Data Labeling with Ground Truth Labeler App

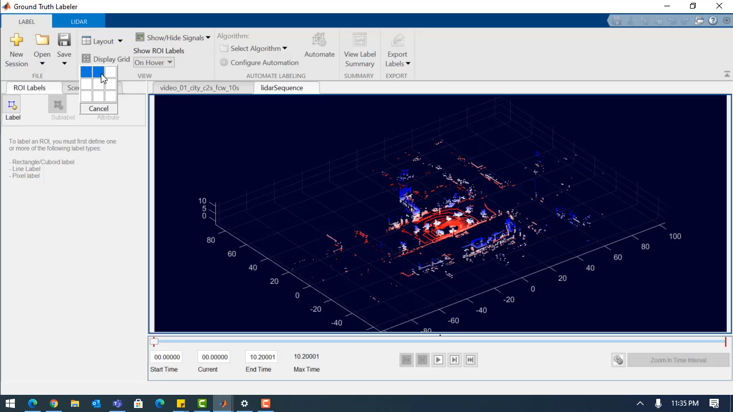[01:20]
And when I hit play, we watch as both of these sequences play at the same time.
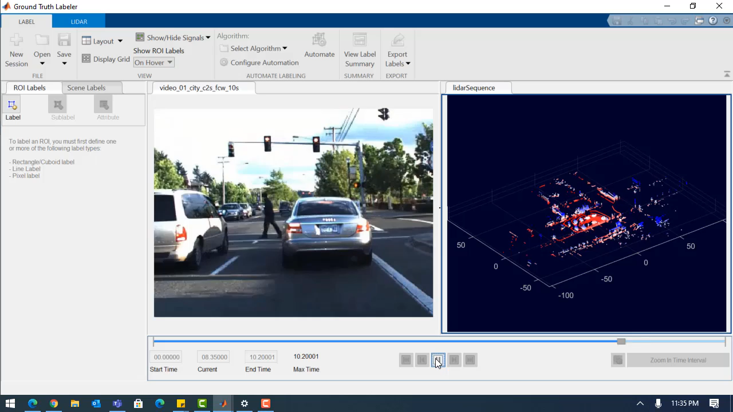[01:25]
Let's go back to our non-gridded view and talk about labeling our data.
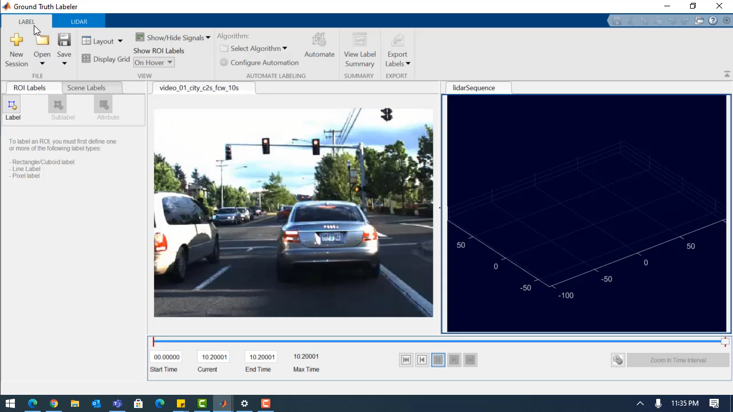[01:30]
Starting with the video. On the left hand side, I have the option of creating ROI labels or region of interest labels.
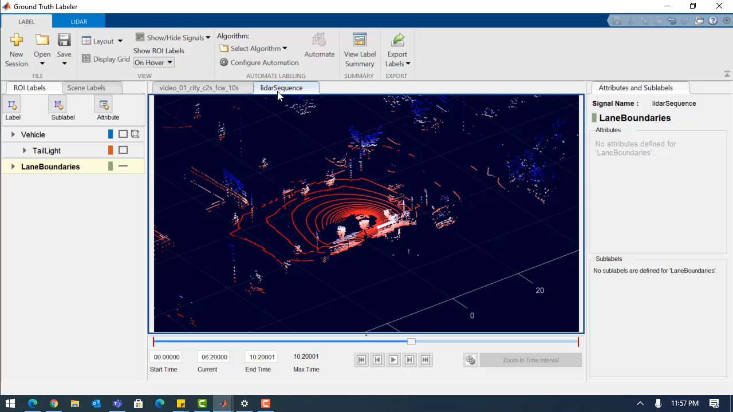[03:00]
First, I'll show you a visualization option. I'll start by hiding the ground so we can see the car more clearly. Now, if I want to toggle my view, I have these three options here.
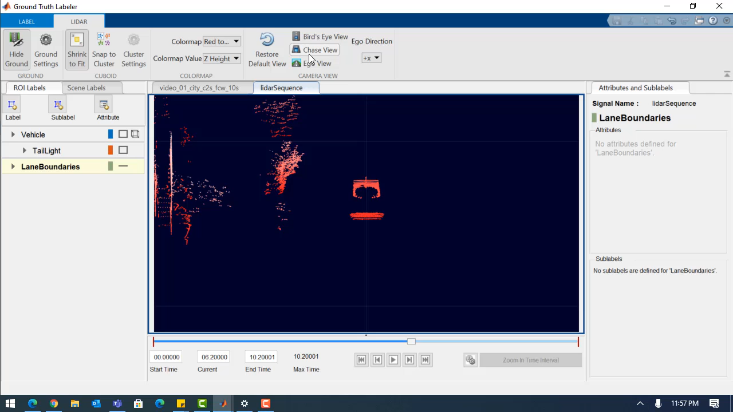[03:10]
So for this video, I'm going to work in the default view while labeling.
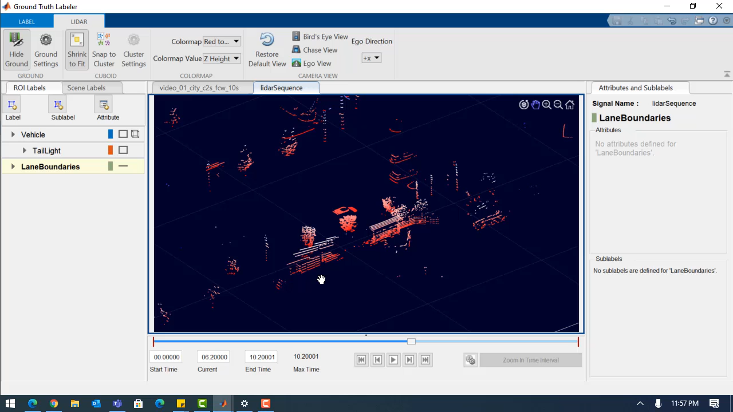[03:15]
And let's talk about that. We can label these images using cuboid bounding boxes.
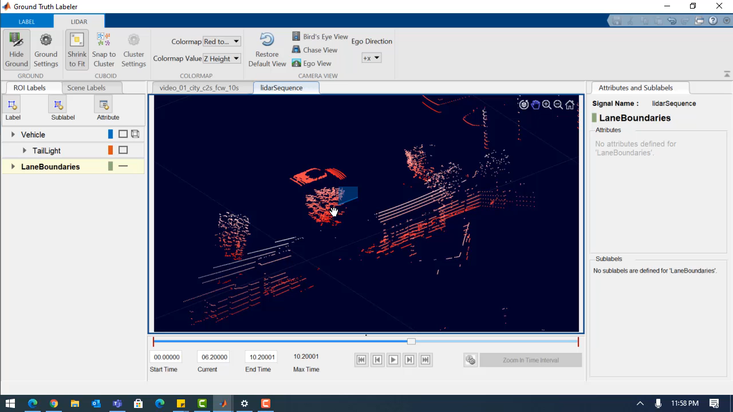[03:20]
We select the vehicle label and a box appears in our lidar window.
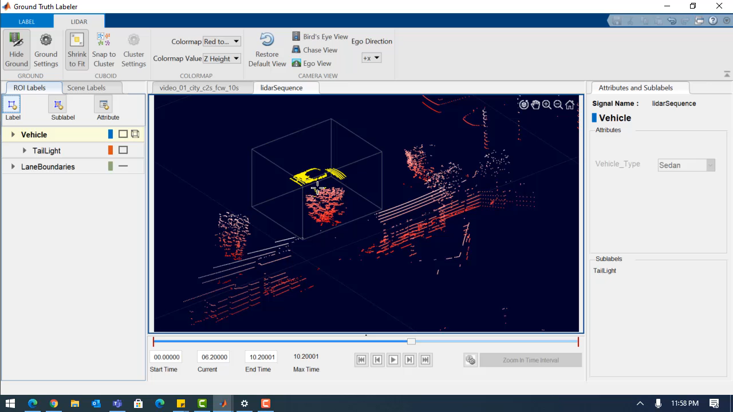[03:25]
Now, the part that's going to be labeled is highlighted in yellow. And when I click, it snaps a box around this highlighted portion. Once I have a box in place, I can adjust it from the sides to fine tune the fitting.
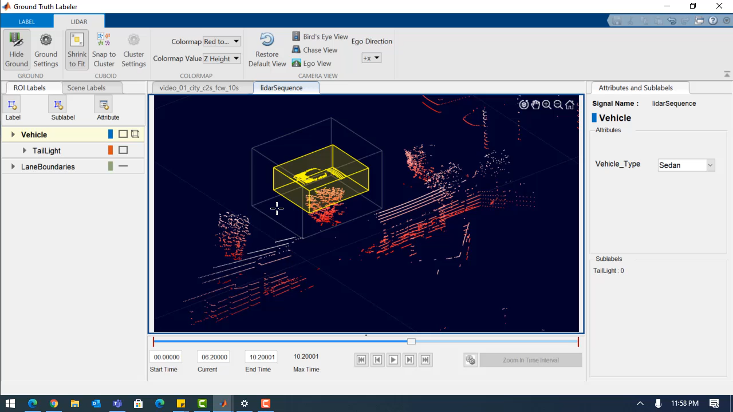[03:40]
But the key is whatever is highlighted in yellow is going to be part of our label. Okay, that wraps up the basics of labeling an individual frame. Let's talk a little bit about automation.